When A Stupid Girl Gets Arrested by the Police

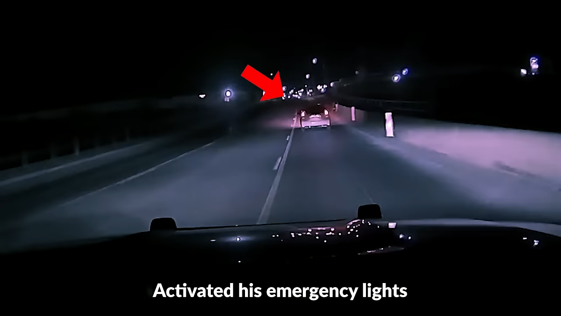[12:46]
He quickly caught up to the vehicle, activated his emergency lights, and initiated a traffic stop.